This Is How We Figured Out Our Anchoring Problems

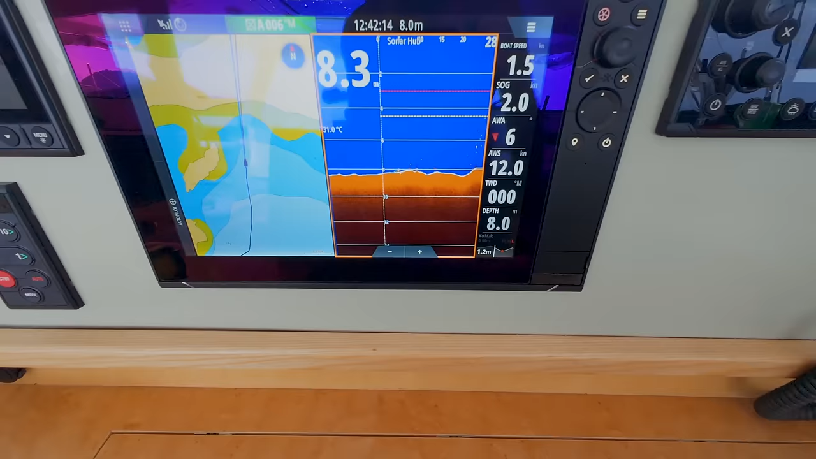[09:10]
We have the forward sonar on just in case there's some obstacle that we can't see. And this is going to be our anchorage for the night.